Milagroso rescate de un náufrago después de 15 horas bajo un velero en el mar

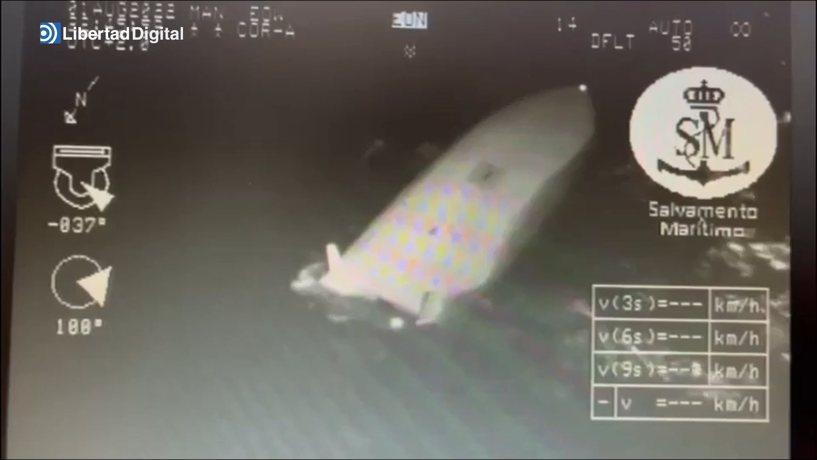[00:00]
... ...localizan el velero en plena noche en condiciones muy adversas... ...viento fuerte del norte y olas de 2-3 metros...
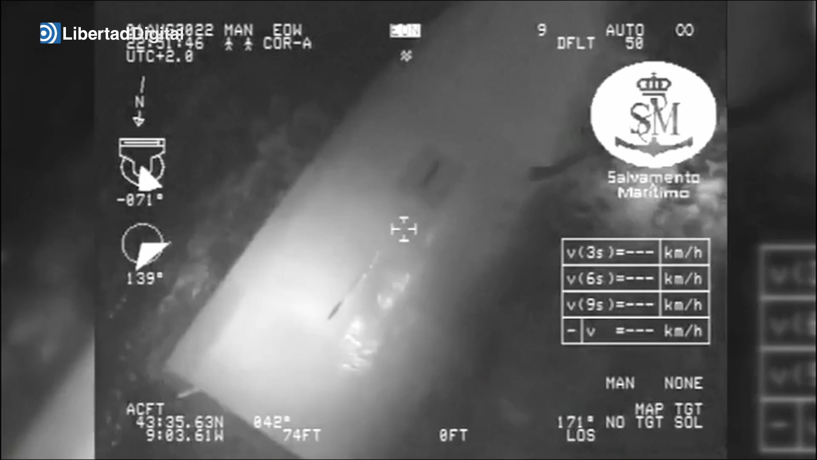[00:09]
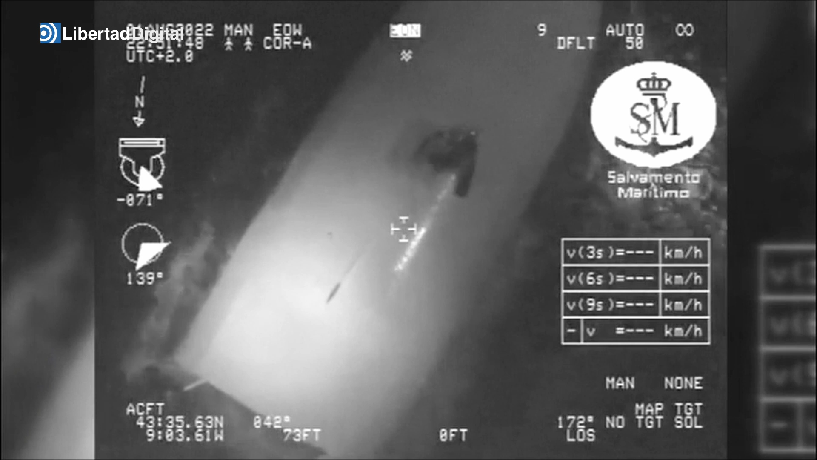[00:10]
...y cuando un buceador se posa en el casco... ...sí, sí, sí, que está abajo, que está contestando... ...ah, vale, pues vamos a por él, ¿vale?...
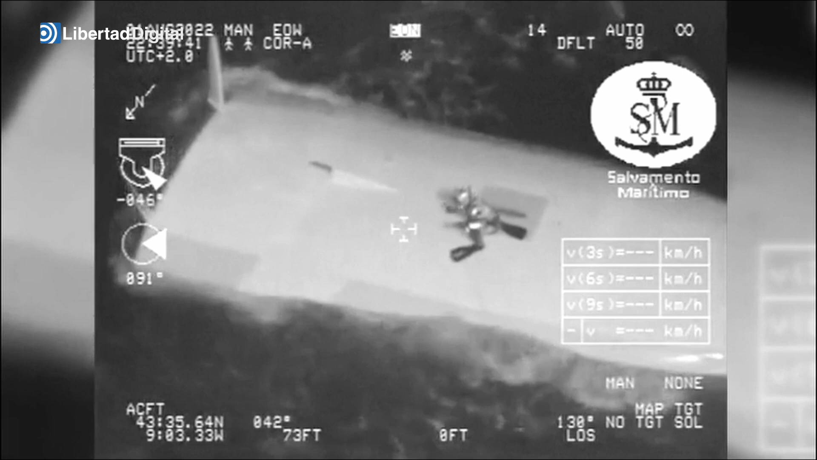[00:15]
...en el interior está el único tripulante...